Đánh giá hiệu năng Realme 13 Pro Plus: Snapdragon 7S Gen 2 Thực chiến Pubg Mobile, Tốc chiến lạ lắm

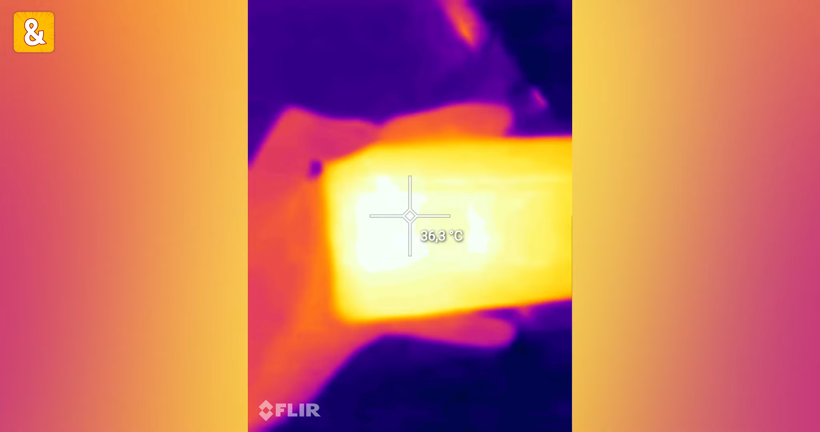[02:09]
On screen: spot 36.3°C
Và nhiệt độ gần 37 độ C trước khi chơi, sau khi chơi nó lên đến khoảng 39 độ C.
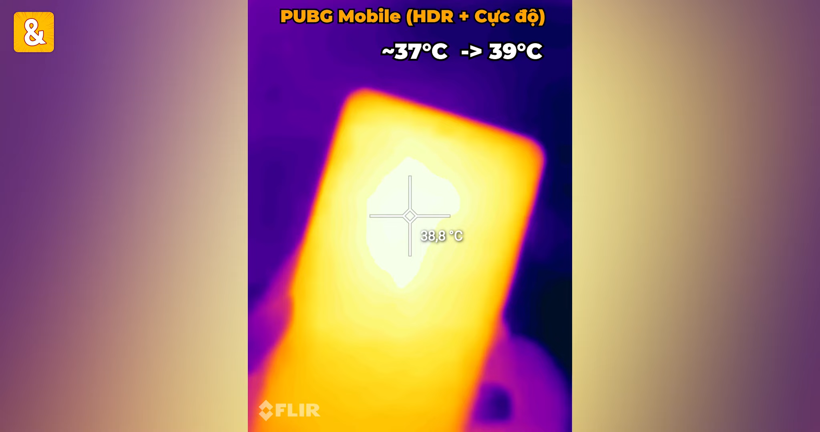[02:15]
On screen: spot 38.8°C
Nói chung là với con chip Snap 7S Gen 2 mình thấy là nó có cái trải nghiệm chơi game khá là ổn với tựa game tầm trung độ về và nhiệt độ nó không quá nóng các bạn nha.
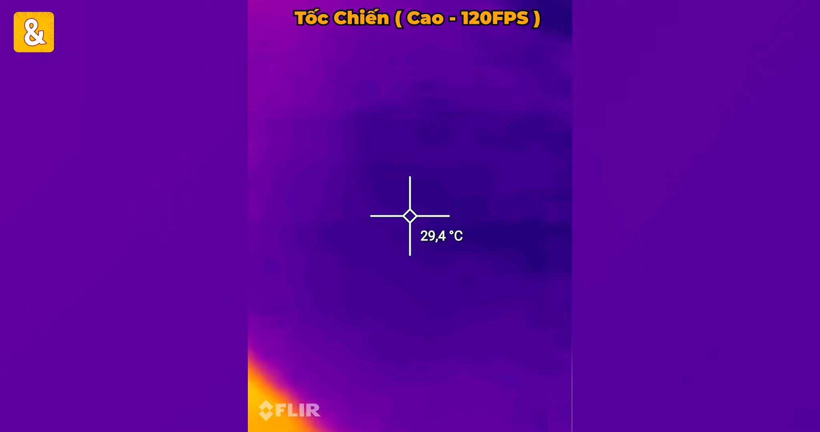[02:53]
On screen: spot 29.4°C
Và nhiệt độ nó không quá nóng đâu, chỉ quanh quẩn khoảng đâu đó là 36 độ C thôi.
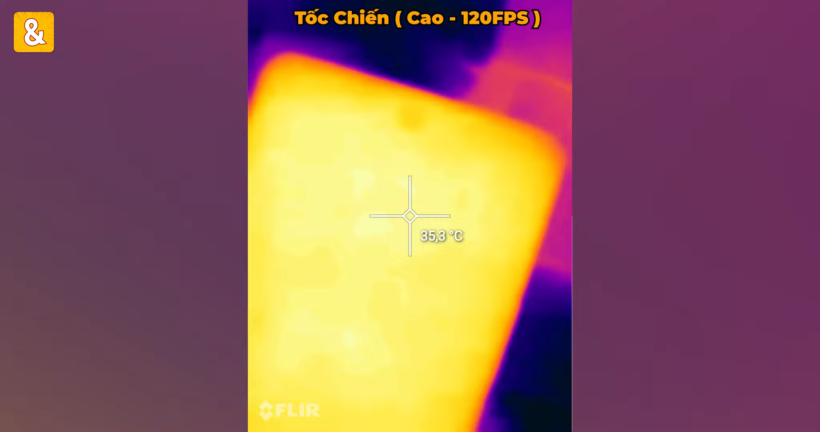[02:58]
On screen: spot 35.3°C
Đây là mình chuyển từ PUBG sang Tốc Chiến luôn các bạn nha.